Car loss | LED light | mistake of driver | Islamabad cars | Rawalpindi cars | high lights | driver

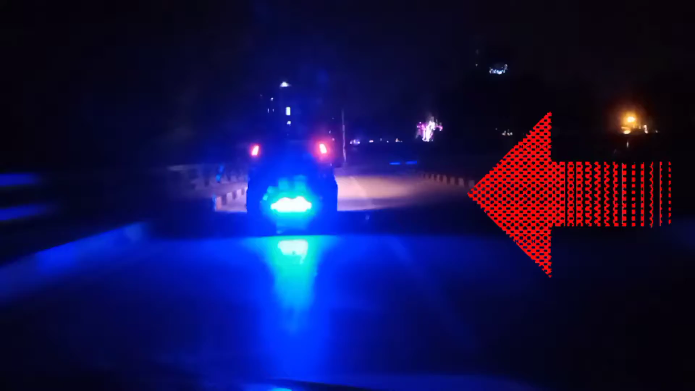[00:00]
السلام علیکم فرینڈز ویلکم ٹو می چینل اسلام آباد بائن سلس کارز دوستو یہ بہت ہی کونن ایشو ہے آج کل آپ لوگوں نے دیکھا ہوگا کہ اکثر
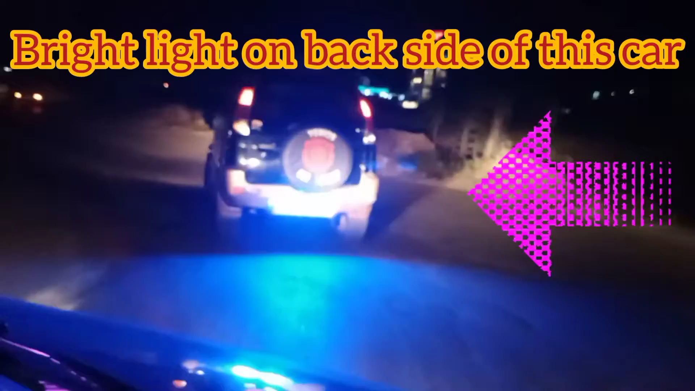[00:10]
ایسی گاڑیوں کے پیچھے بہت تیز شارپ لائٹ جس کو کہتے ہیں وہ لگی بھی ہوتی ہے نمبر پلیٹ کی جگہ کہ ایون یو کانٹ سی دہ نمبر پلیٹ ایس ویل اور دوستہ یہ کہ کافی پرابلم ہوتی ہے ڈرائیونگ
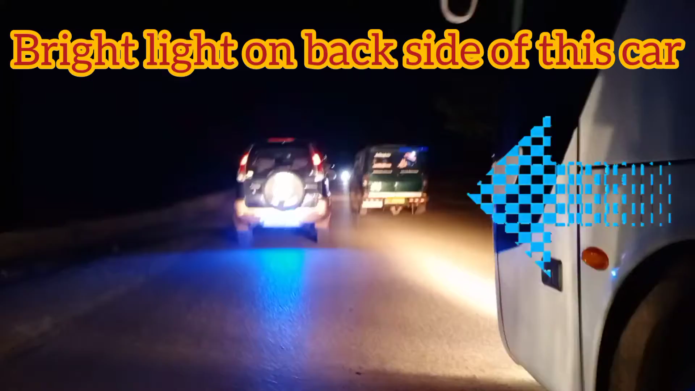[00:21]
کرتے ہوئے برائیور کو کیونکہ وہ اتنی برائٹ ہوتی کہ وہ آپ کے آنکھوں میں چوب رہی ہوتی ہے لائٹ تو ایسے حضرات کے بارے میں آپ کیا کہیں گے کہ جو ایساں کے لائٹنگ یوز کرتے ہیں اور ان کے لئے
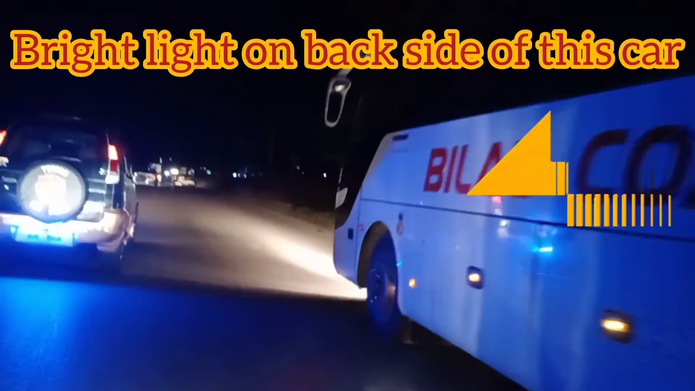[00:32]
آپ کیا سوچتے ہیں کیا ہونا چاہیے ہمارے سامبات پلیس جو ہے وہ تو اس چیز کے پر کوئی ایکشن نہیں لیتی ہے اب یہ دیکھیں کتنی برائٹ لائٹ ہے اور یہ میں باہر سے اس کو کور کر رہا ہوں تو دیکھیں پوری روڈ کے اوپر اس کی بلو لائٹ جو ہے اور وہ بھی شار پانکھوں میں چوبنے والی ہے تو اب یہ دیکھیں کہ میں نے گاڑی کے لائٹ آن کی ہے اور وہ بھی ہائی بھی ایم پہ ہے اس کے باوجود بھی ابھی اتنی کام نہیں ہوئی اب پیچھے سے بس آئی
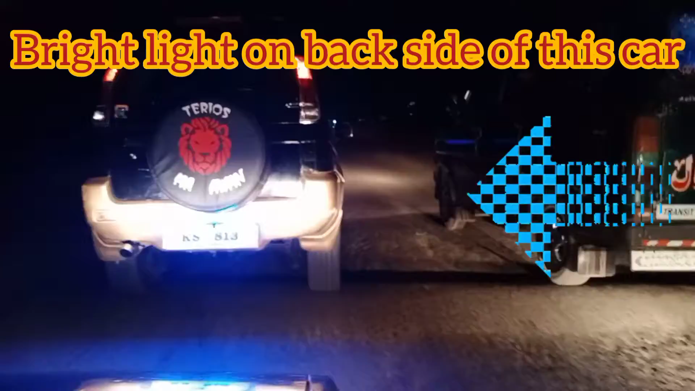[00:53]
ہے تو دیکھیں تب اس کا نمبر پڑا جا رہا ہے ادرمائز اس کا نمبر بھی آپ نہیں پڑ سکتے اتنی برائٹ لائٹ ہے وہ تو ایسے لوگوں کے بارے میں آپ لوگ کیا کہیں گے پلیس کمنڈ میں ضرور شیئر کیجئے گا اپنی رائے اور ان لوگوں کے لیے کیا سزا ہونی چاہیے ہماری گورنمنٹ کیا انیشیٹیو لے سکتی ہے اس کے اوپر اور تاکہ جو ڈرائیونگ کرتے ہوئے جو ہماری ڈرائیور حضات ہیں وہ تنگ نہ